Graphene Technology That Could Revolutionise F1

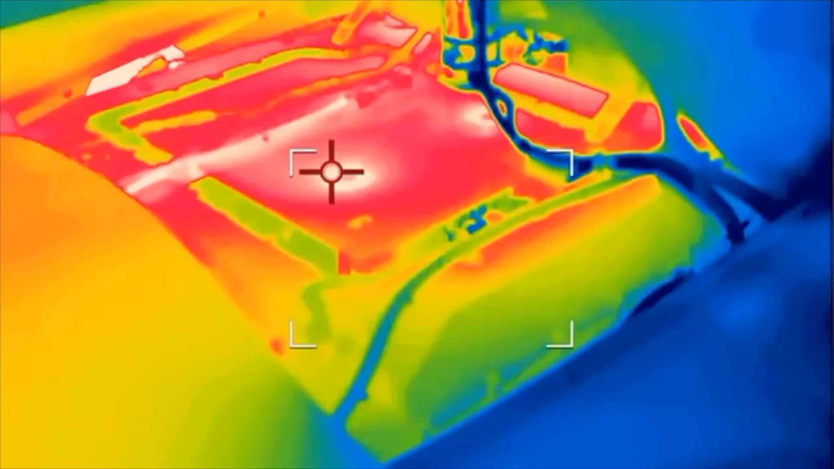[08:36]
When you do that, you generate massive amounts of heat.